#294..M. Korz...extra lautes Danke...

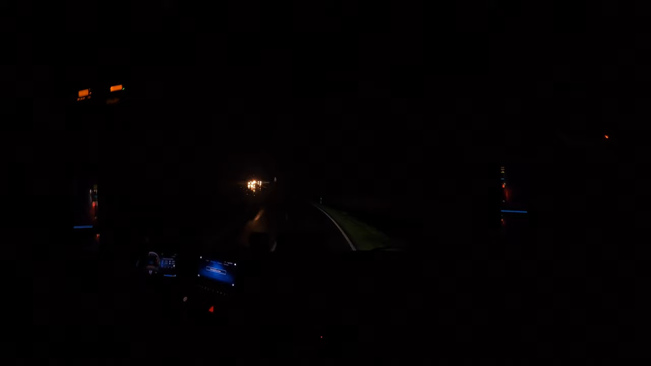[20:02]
Na, schauen wir mal. Vielleicht ist ja der Baggerfahrer doch da. Muss ich mir ganz dringend einen holen. Einen runter holen. Ja, weil es das Tor noch zu. Ne, brennt schon nicht, okay. Branch und Licht. Soll ich euch mal mein Fernlicht zeigen?